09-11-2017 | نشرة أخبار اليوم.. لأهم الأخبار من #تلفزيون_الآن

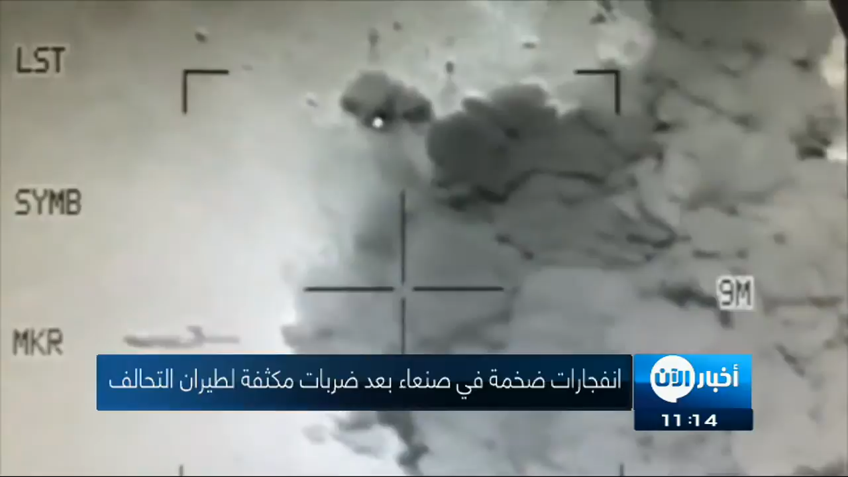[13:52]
طائرات التحالف العربي شنت قصفا عنيفا وضربات جوية مكثفة استهدفت من خلالها عدة مواقع تتمركز فيها الميليشيات